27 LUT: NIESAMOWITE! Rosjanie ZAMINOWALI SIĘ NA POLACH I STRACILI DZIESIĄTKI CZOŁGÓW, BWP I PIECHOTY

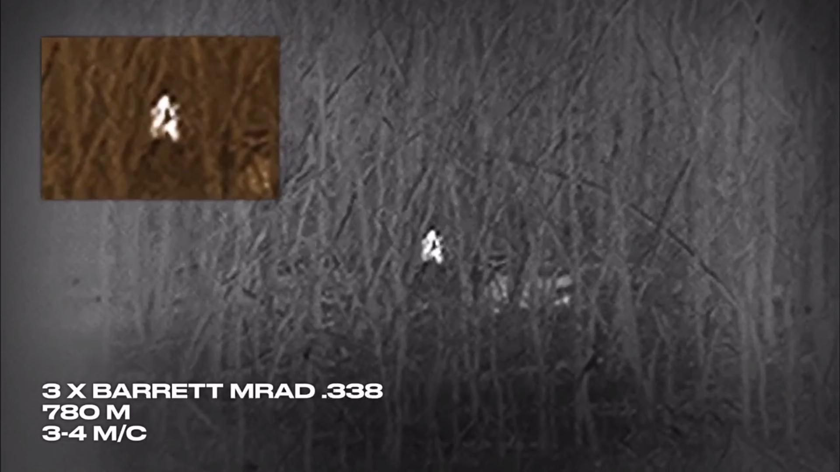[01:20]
Na podstawie materiału z walk w regionie można stwierdzić, że regularne ataki piechoty w małych oddziałach liczących do 10 osób nie wyszły zbyt dobrze, ponieważ Ukraińcy rozmieścili snajperów w celu kontrolowania pól. Ukraińscy snajperzy opublikowali wiele nagrań pokazujących jak polują na rosyjską piechotę w liniach drzew, która próbowała przeprowadzić nocne ataki.
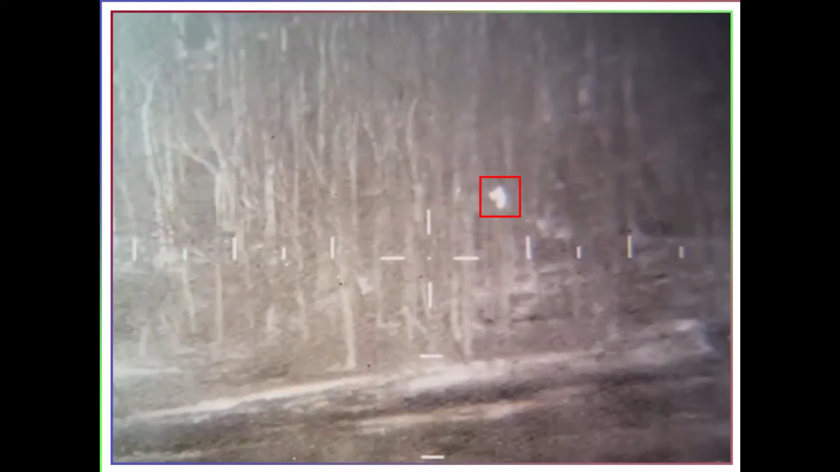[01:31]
Po kilku dniach siły rosyjskie zdecydowały się wprowadzić pewne poprawki i zaczęły wspierać piechotę czołgami i opancerzonymi wozami bojowymi.